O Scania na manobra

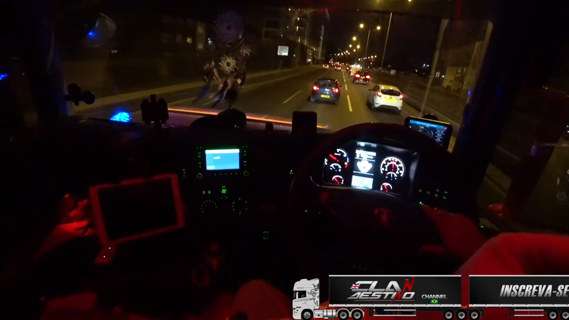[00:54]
Estamos entrando aqui mais uma vez por esse lado aqui da A13, direção não Canary Wharf, né? Mas vamos fazer Stratford aqui do lado aqui.
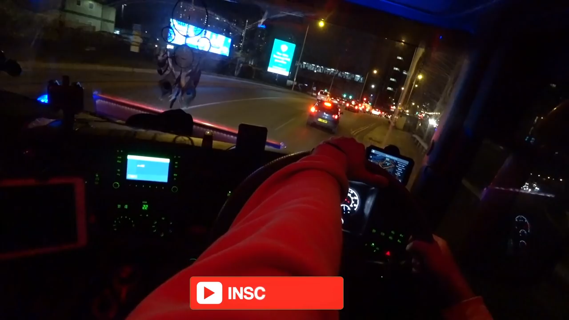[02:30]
Acho que é por aqui mesmo, né? Acho que é, que aí lá na frente eu vou dobrar à direita.
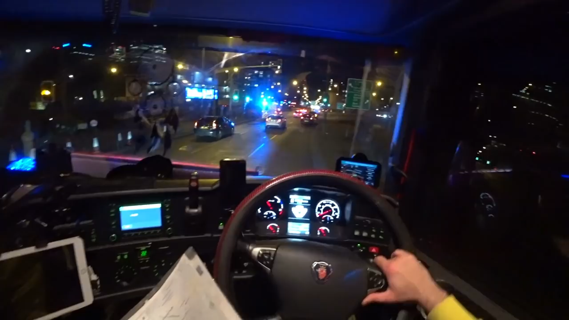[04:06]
A ambulância já podou para um lado, para o outro e foi embora. E o semáforo fechou. Westfield Avenue.
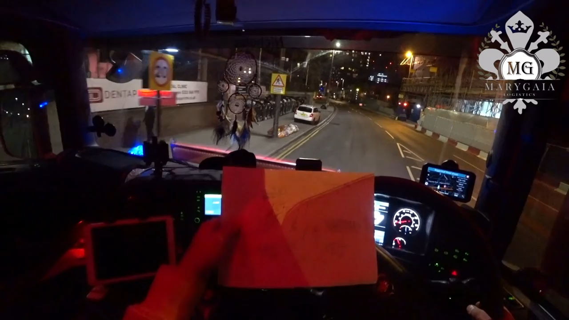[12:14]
Depois da ponte tem uma rotatória. Nunca que eu iria vir por aqui. A Vila Olímpica é bem na frente aí, ó.
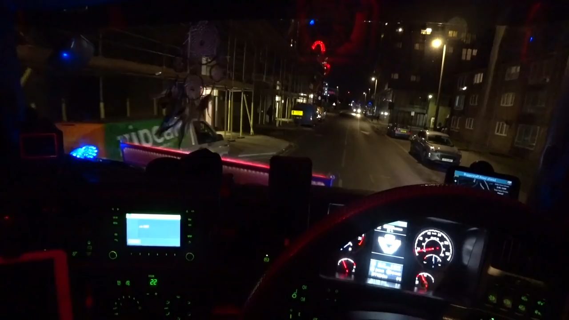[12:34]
Ah. West Ham United. Estádio do West Ham. Eu acho, não sei. Bom,
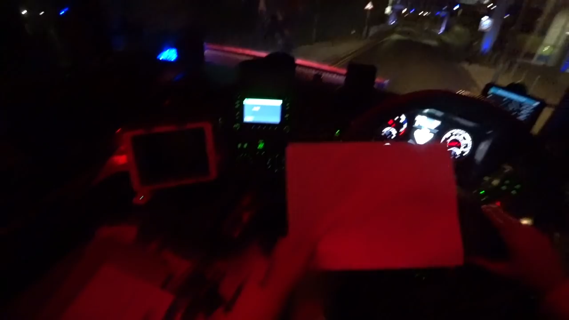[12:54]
passamos a ponte. Rotatória.
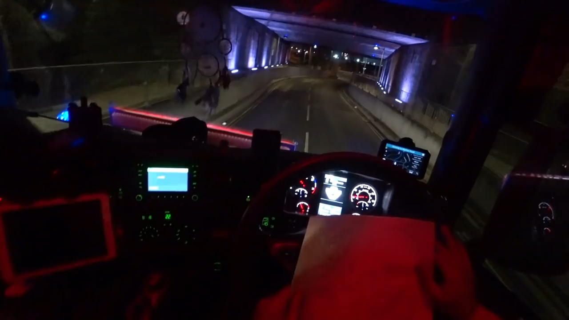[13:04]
A rotatória aí.
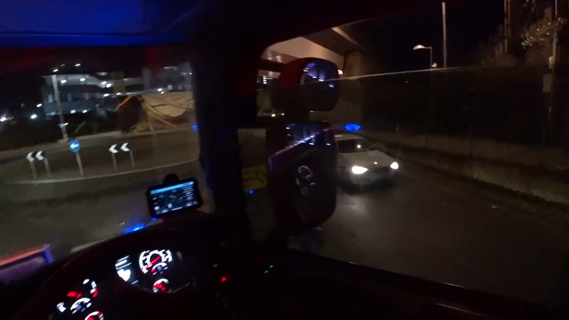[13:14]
Nunca que eu ia vir por aqui. Passar uma rotatória.
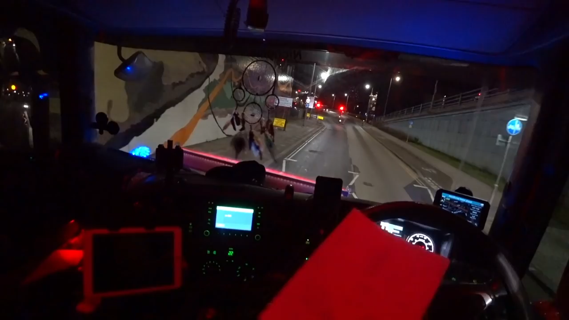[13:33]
A primeira esquerda não. Na segunda esquerda. É isso aí, produção.
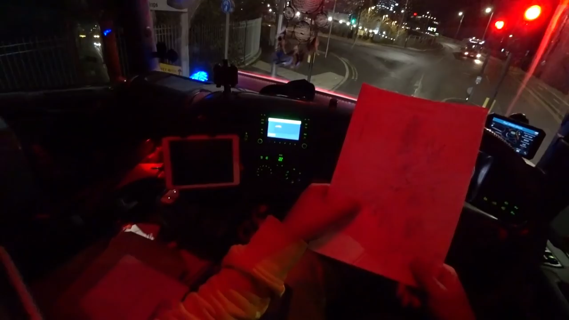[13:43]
Rotatória. Não é a primeira esquerda, é a segunda esquerda.
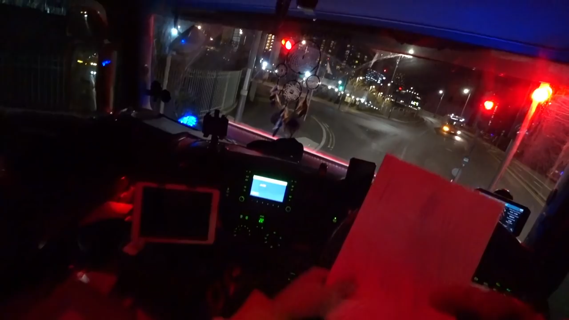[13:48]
O shopping, cadê?
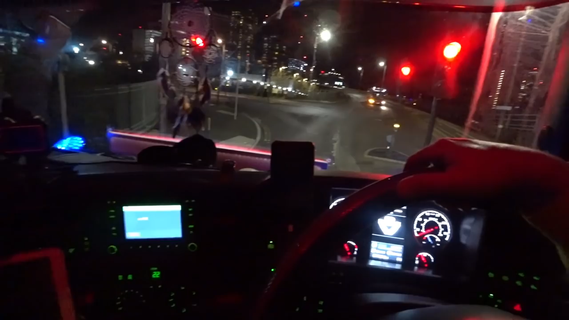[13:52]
Tô nem vendo o shopping. Eu ia passar direto por lá. Depois dobrar a esquerda e ia bater bem de frente com o shopping ali, né? Mas agora eu já não sei.
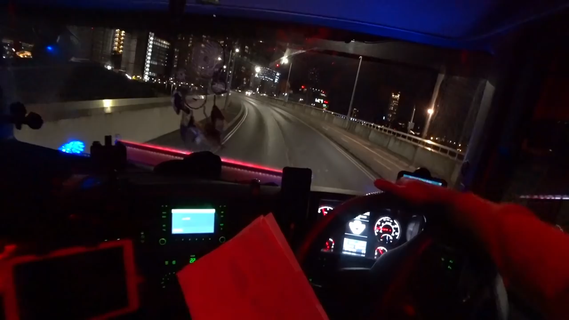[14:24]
A placa Waitrose, né? Service West Yard, ok? Segunda esquerda. Vamos virar a esquerda.
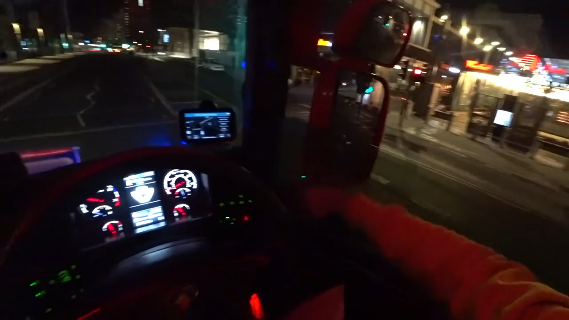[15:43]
Aquele aqui, tá aqui do lado, o shopping lá, ó.